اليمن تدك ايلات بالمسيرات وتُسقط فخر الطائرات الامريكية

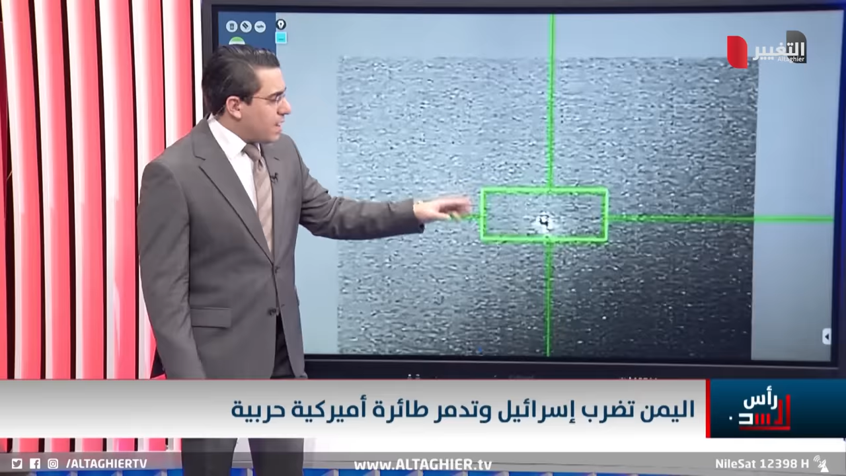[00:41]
وبعد ذلك قاموا باستهداف ناجح لهذه الطائرة التي سقطت في المياه الإقليمية بعد ضربها بهذه